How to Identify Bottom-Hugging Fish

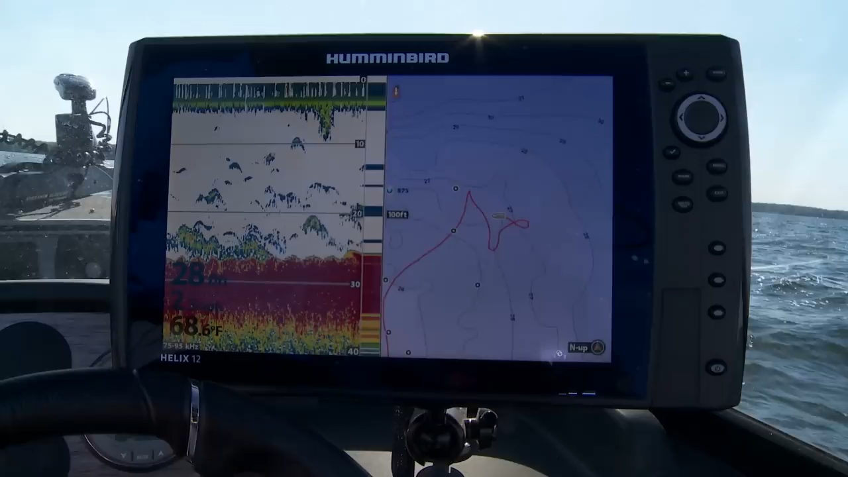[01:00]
On screen: water 68.6°F
it's gonna be that same color scheme but it's just gonna have that little bit of color difference below it okay now for me it's gonna be that yellow on a
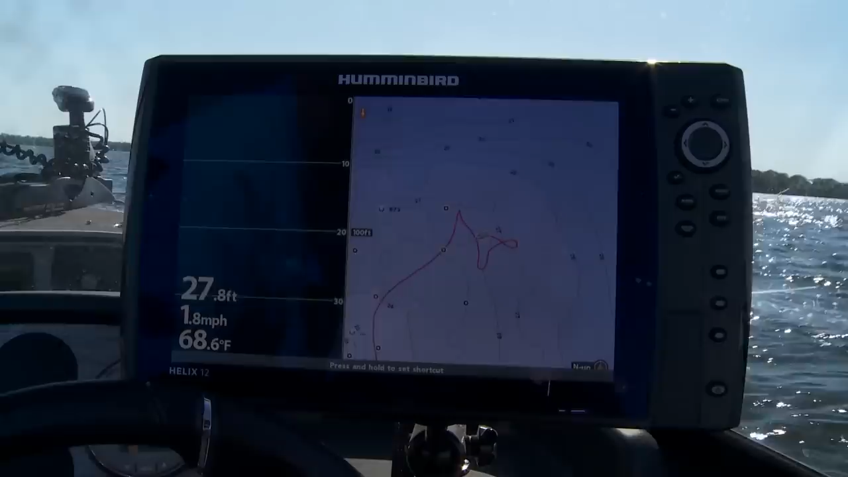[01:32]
On screen: depth 27.8 ft, water 68.6°F, speed 1.8 mph
yellow under there I'm pretty confident that's not just a rock on the bottom I can click over that to that down image and all of a sudden I get a picture I know exactly what I'm looking at and
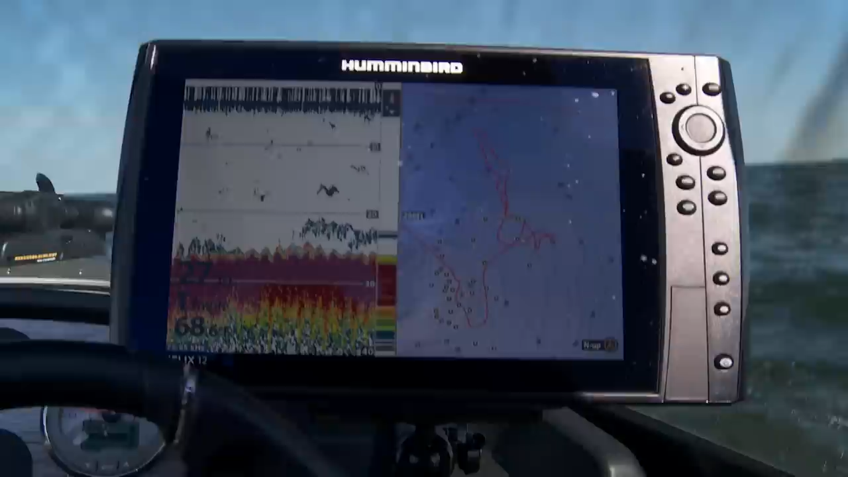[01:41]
when you can put those two things together here's what you can do you can end up finding yourself fish in a spot like I'm gonna fish here today where there's nobody
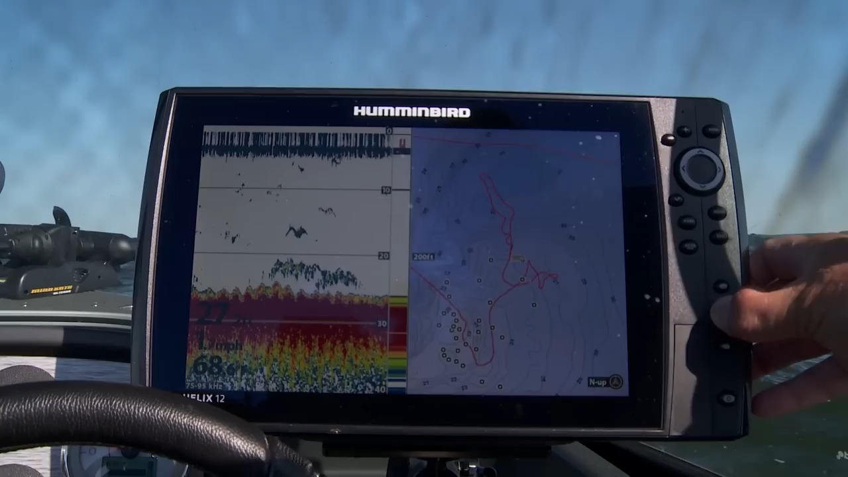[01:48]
around I've watched two boats come in here drive this thing and leave they don't think there's any fish here there's a whole bunch of them here they're just flat down belly on the bottom we're